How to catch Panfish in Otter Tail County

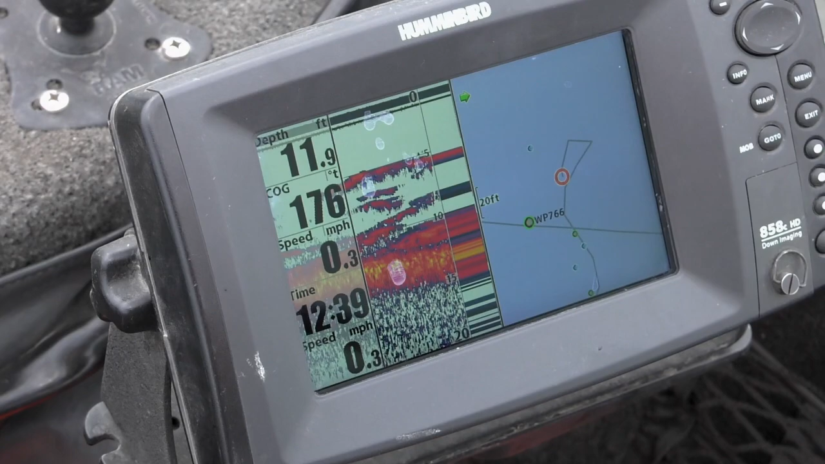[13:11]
On screen: depth 11.9 ft, speed 0.3 mph
He uses short casts and then just drags the jig above the fish at 0.4 or 0.5 miles per hour.